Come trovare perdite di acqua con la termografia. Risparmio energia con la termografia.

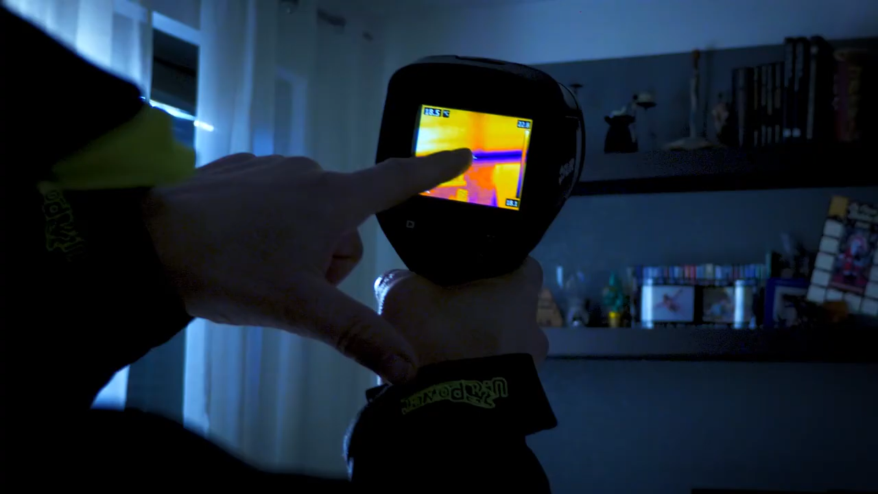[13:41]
abbiamo questo ponte termico quindi guardate il
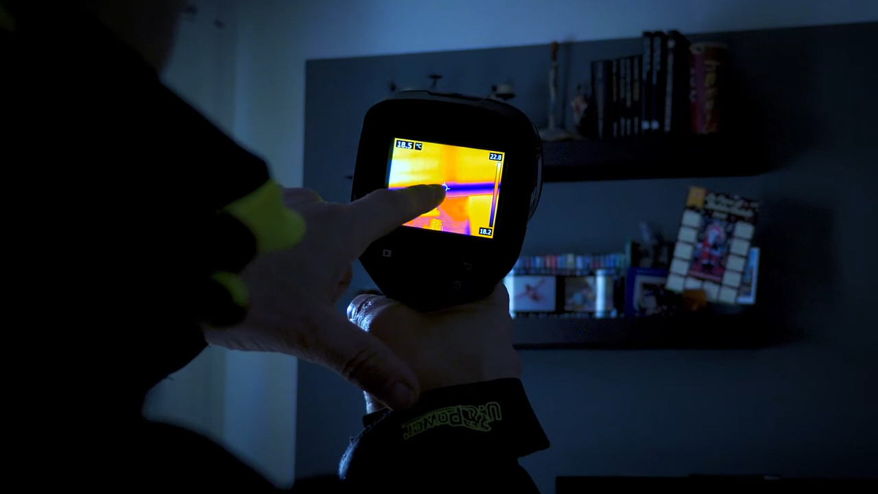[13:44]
cursore che in questo momento mi va a segnare proprio nell'angolo 18 gradi e mezzo
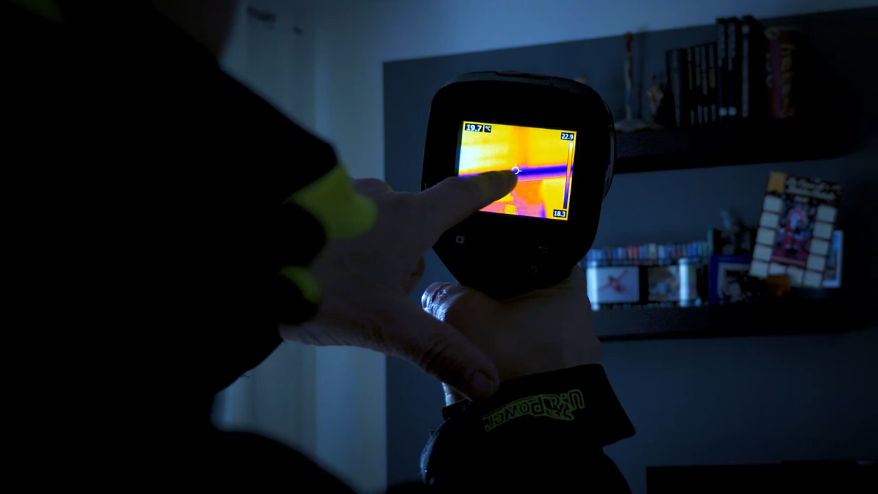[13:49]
se io lo sposto sulla parete abbiamo 22
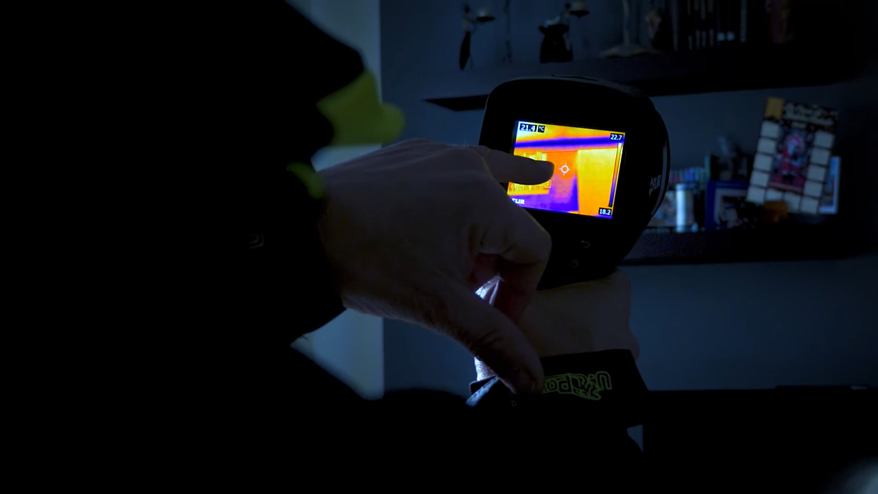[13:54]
gradi quasi quindi significa che dall'angolo spostandoci solo
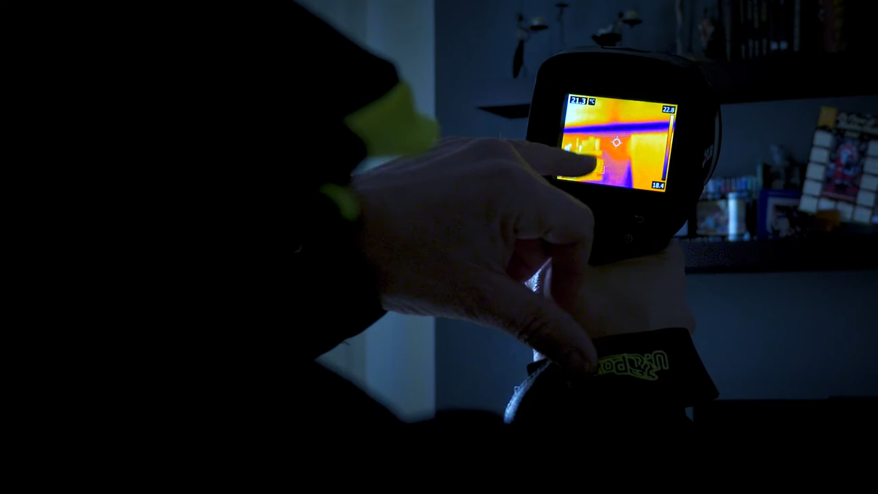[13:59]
di un mezzo metro nemmeno abbiamo circa 3
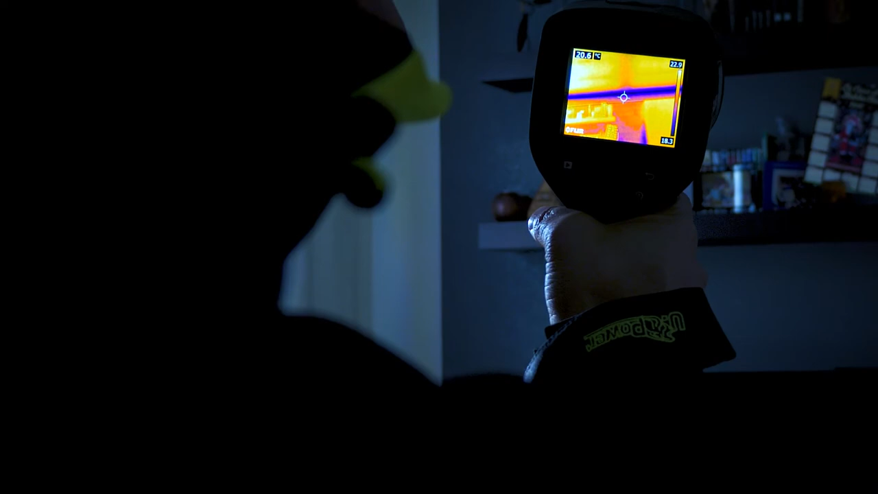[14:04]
4 gradi di differenza termica non è poco e
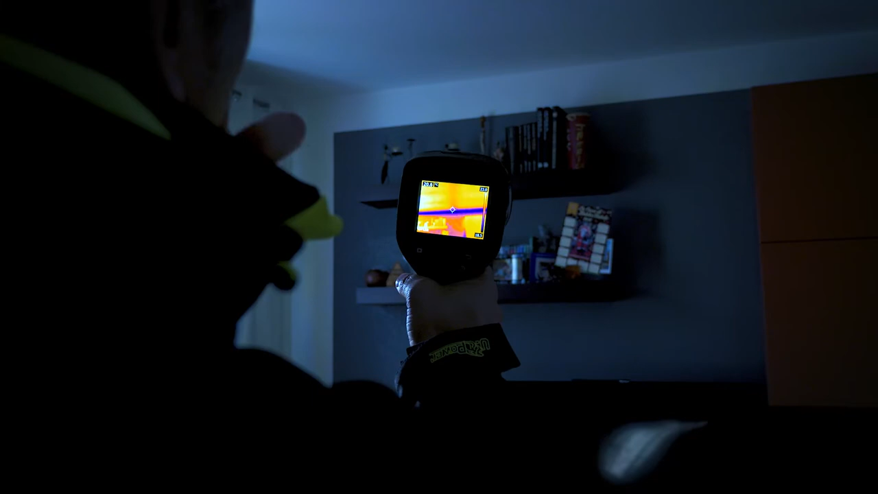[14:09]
quindi si potrebbe andare a lavorare sulla su quello che è l'isolamento termico
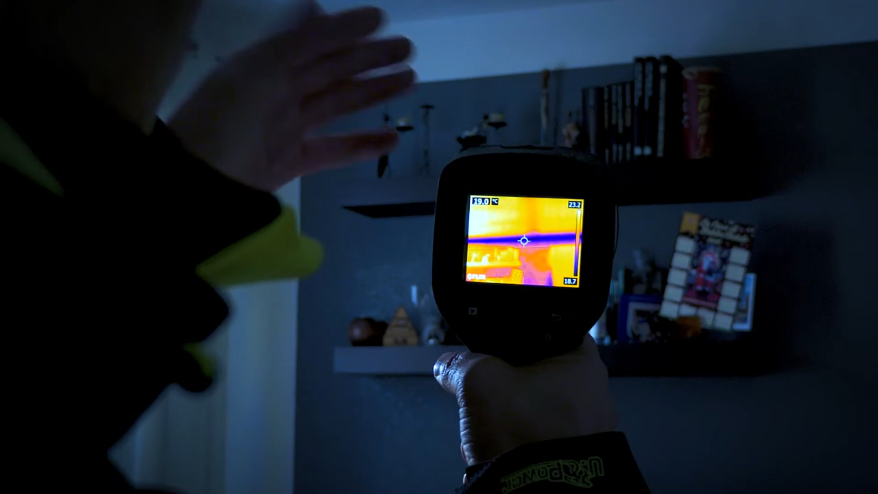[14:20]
magari creare una parete interna di isolamento però
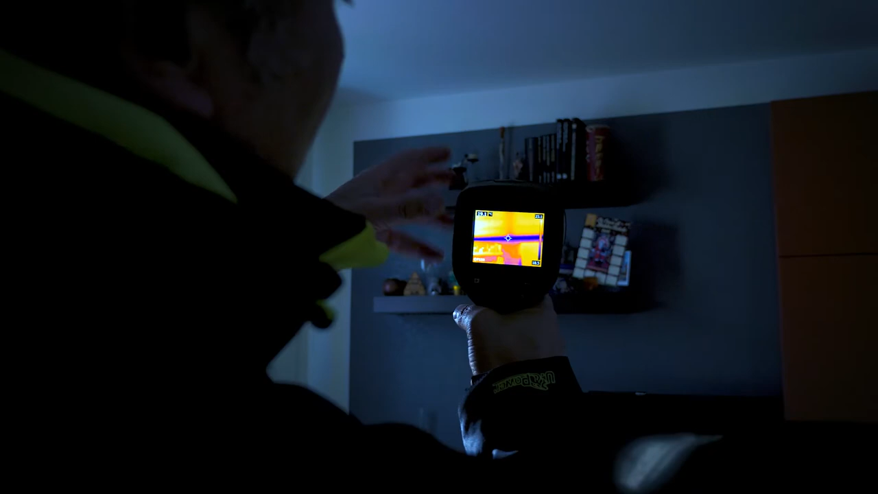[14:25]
in questo momento io voglio farvi vedere solo quelli che sono i vantaggi che ci può dare la termocamera
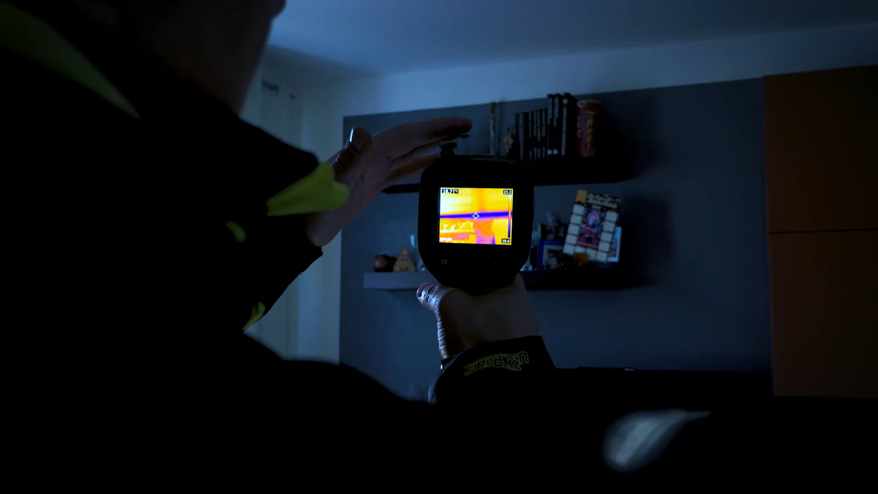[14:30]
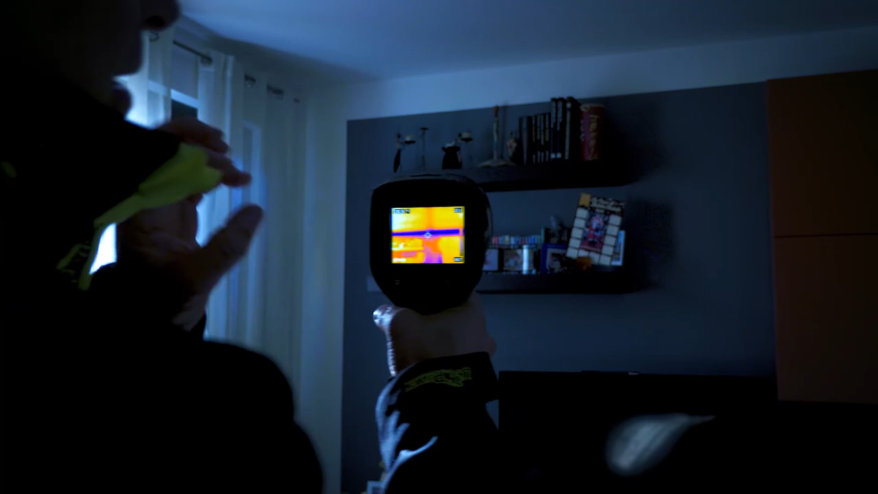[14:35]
riuscendo a capire quello che ci sta descrivendo questo è
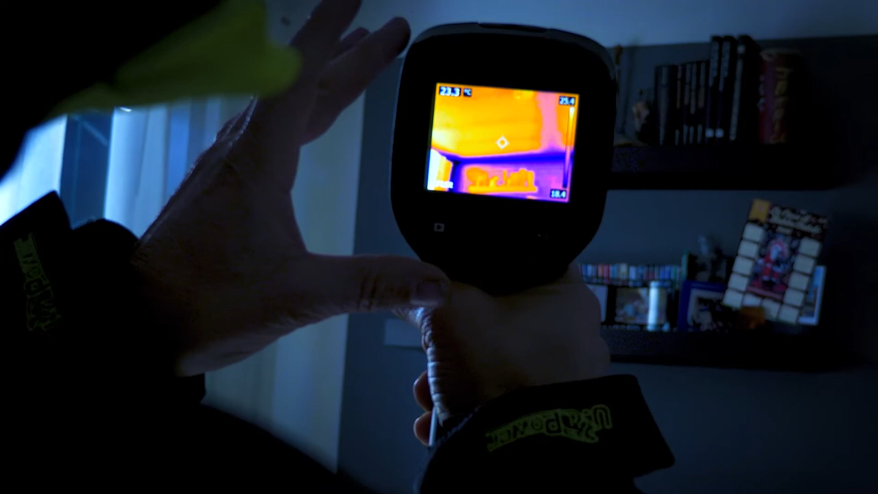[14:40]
un soffitto realizzato in maniera tradizionale quindi con
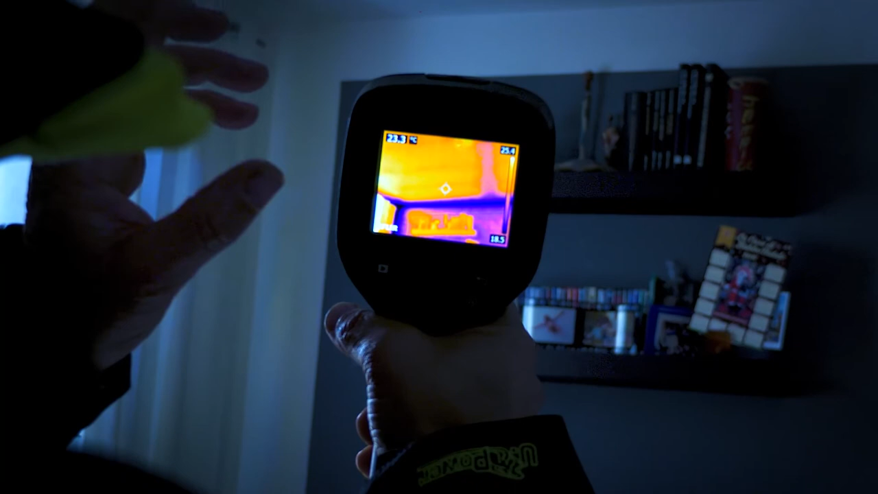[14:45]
travetti e pignate quindi io in questo caso
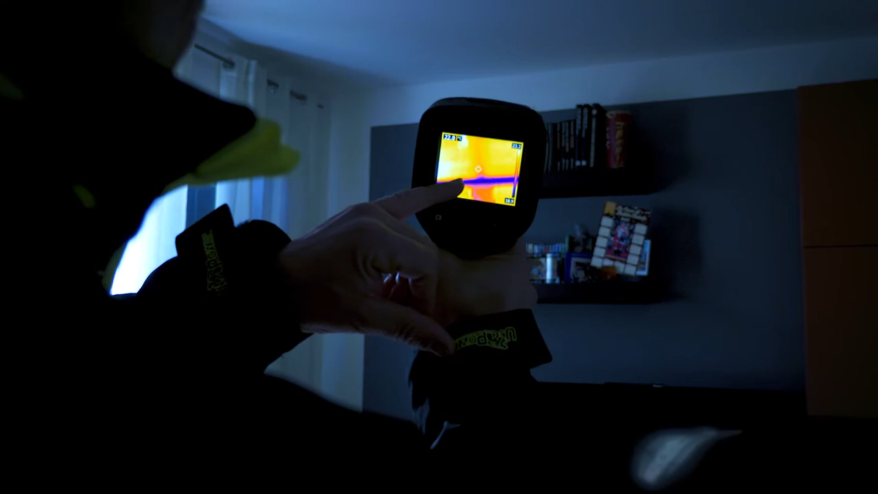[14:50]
questa linea rimarcata più azzurro riesco a capire
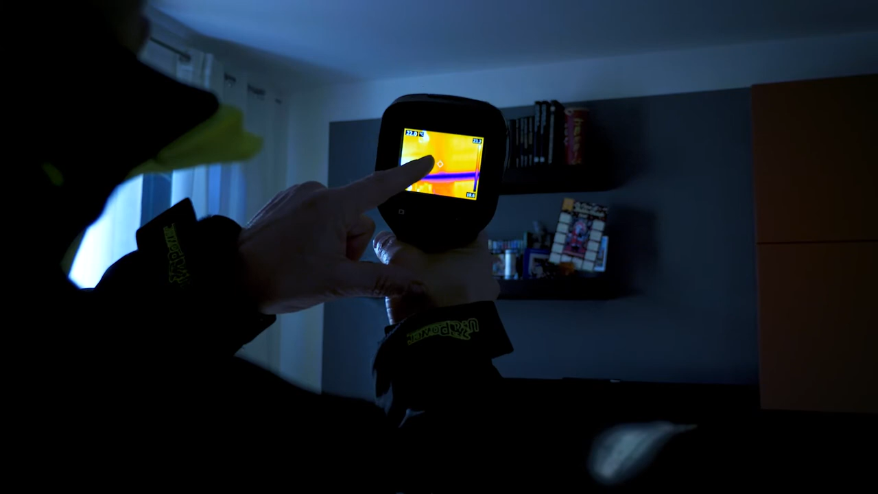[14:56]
che è un rompitratta e invece questi che voi fate sempre
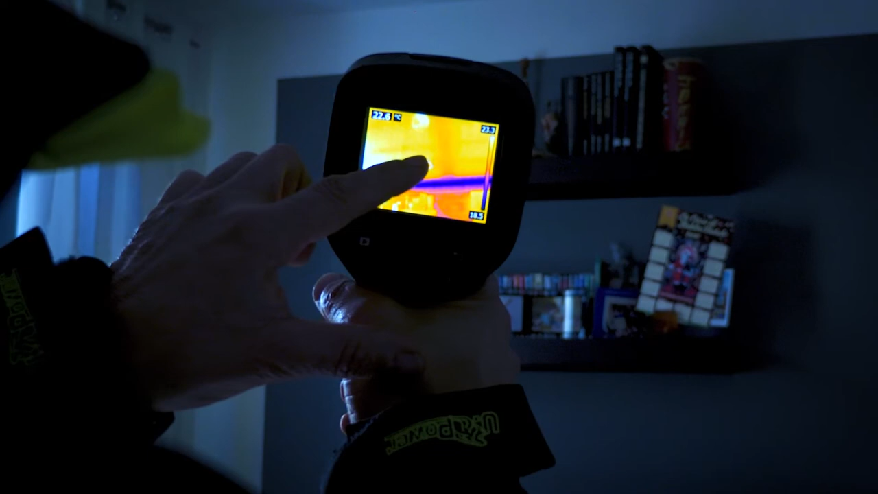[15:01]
riferimento al mio cursore quelli che vedete così che
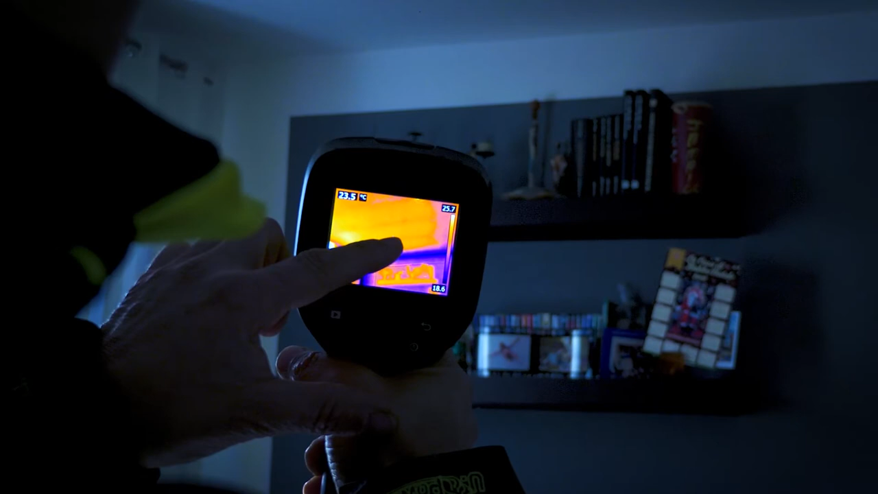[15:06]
appaiono più blu sono i travetti quindi possiamo
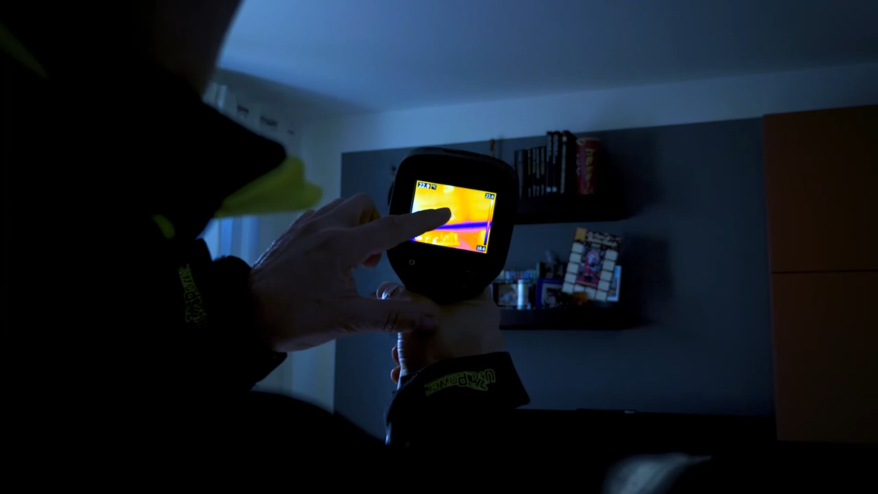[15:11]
dire che i travetti sono posizionati in questa direzione e quindi abbiamo pignate,
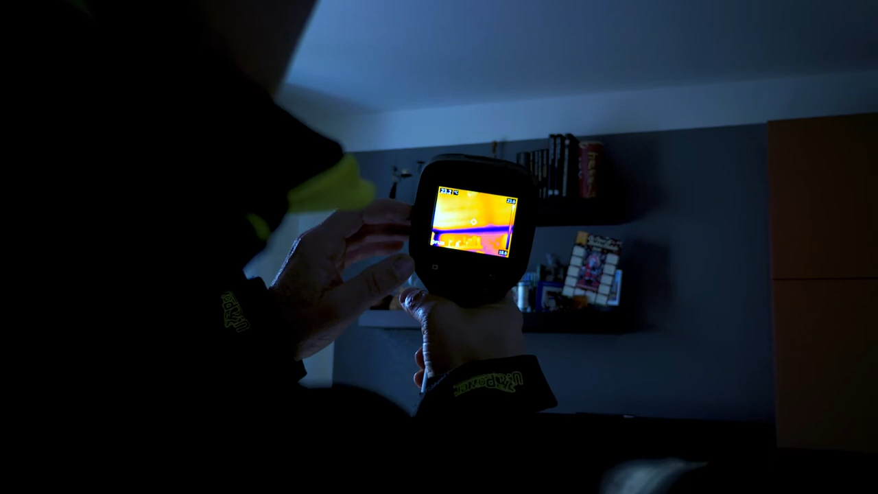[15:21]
travetto, pignata, travetto e sappiamo anche la direzione come sono state
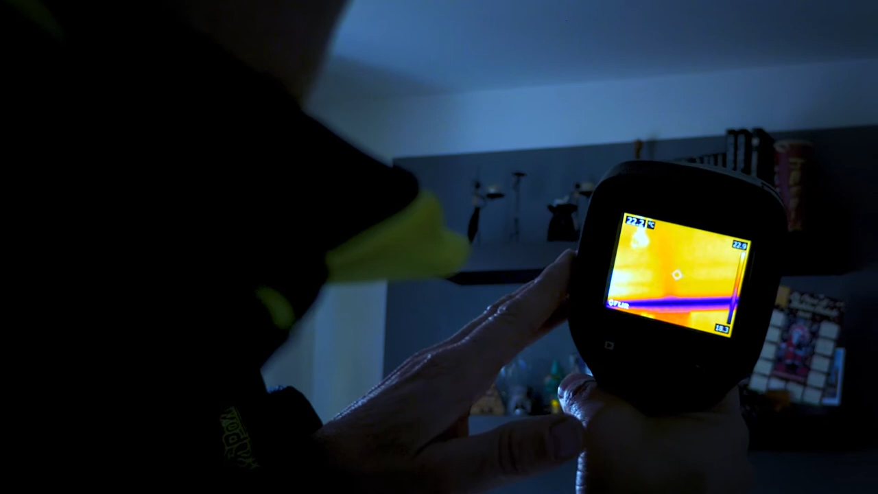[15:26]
posizionate i travetti e le pignate voglio farvi
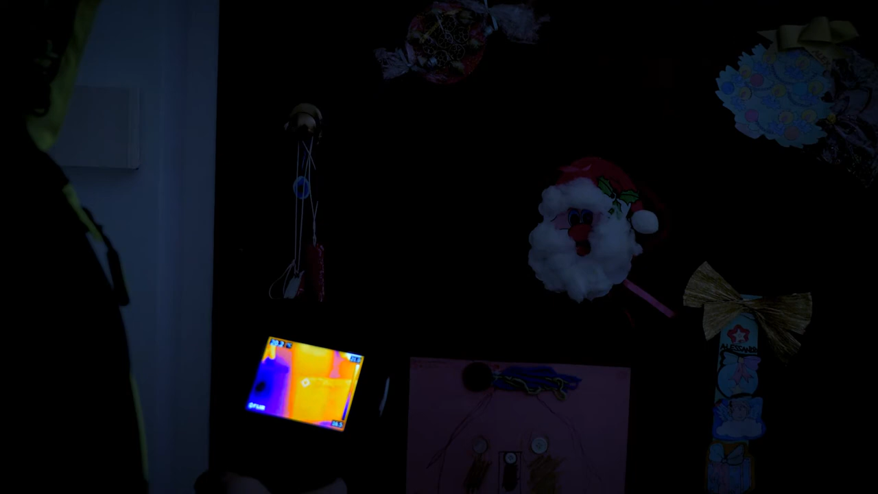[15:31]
vedere un esempio che io faccio sempre davanti ai miei clienti e